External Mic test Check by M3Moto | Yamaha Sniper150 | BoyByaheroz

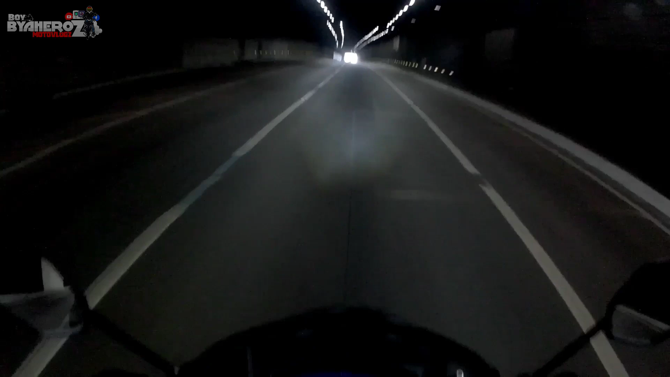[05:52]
ang dalag medyo maalun maalun alun na kasi yung daan nandito